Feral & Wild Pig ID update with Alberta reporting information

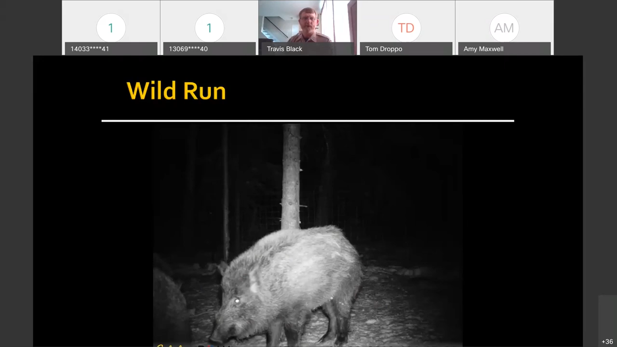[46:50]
Relatively long condylobasal length. We can see the thick, woolly hair and density on this pig. You can see the predominant ridge of hair along its back. Much smaller hams. And more robust kind of front shoulders on them. They're not quite as deep and long through the body. If I go back to the previous photo, I also failed to mention,